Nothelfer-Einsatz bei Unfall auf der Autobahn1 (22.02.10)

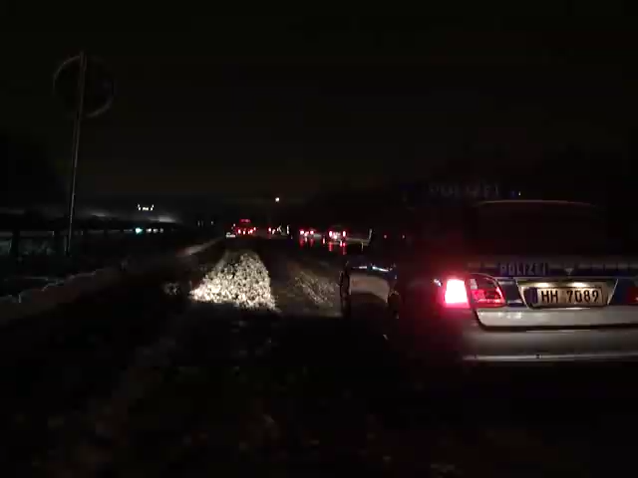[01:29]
Habt ihr noch ein paar Blitzleuchten? Weil das sind meine beiden, die da vorne stehen.